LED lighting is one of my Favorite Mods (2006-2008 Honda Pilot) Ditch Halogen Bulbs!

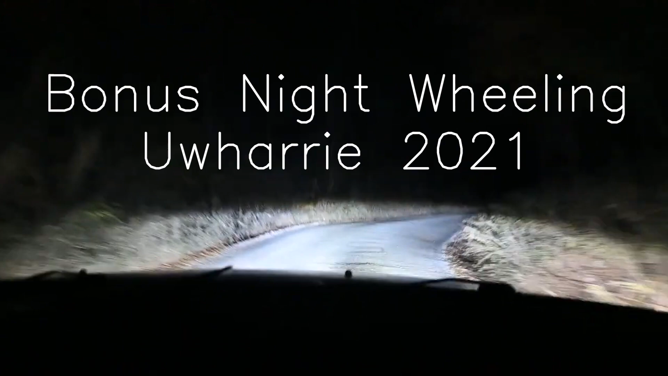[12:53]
First of all, these are our normal just running lights, which are just LED plug-and-play lights. So, we've got our, these are just our high beams here.
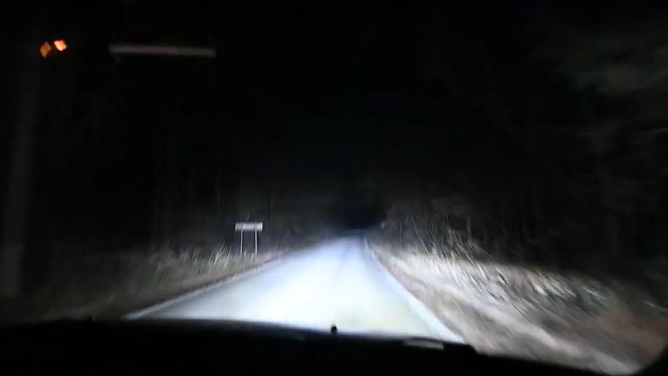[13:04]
And they're pretty bright, too. There's plug-and-play LEDs as well. But here's the moment of truth. Let's see how much the trail gets lit up with our new light bar. Yeah, it's pretty bright. So, this is without the light bar.
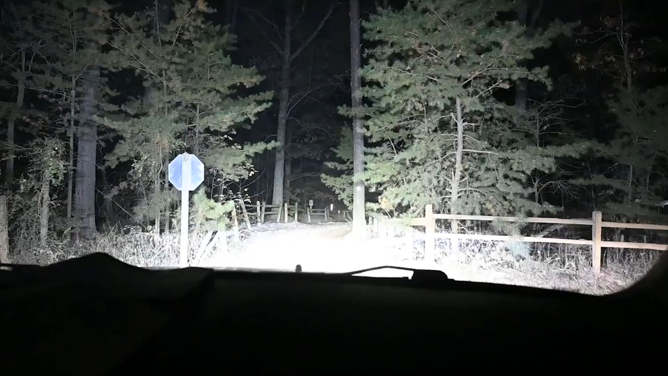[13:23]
And that is with the light bar.
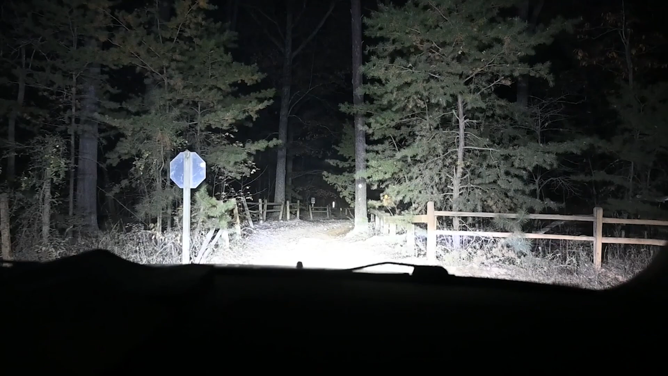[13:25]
Yeah, that's incredible. Wow, that's pretty crazy. All right, let's see if we can find our friends.